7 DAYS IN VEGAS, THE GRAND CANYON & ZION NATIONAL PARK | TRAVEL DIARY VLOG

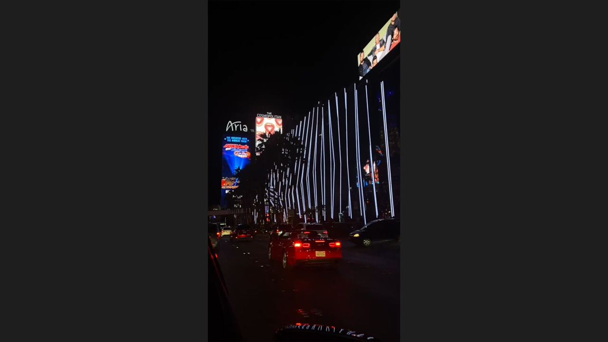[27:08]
So yeah, drove down the strip, we were listening to music. It was just so fun.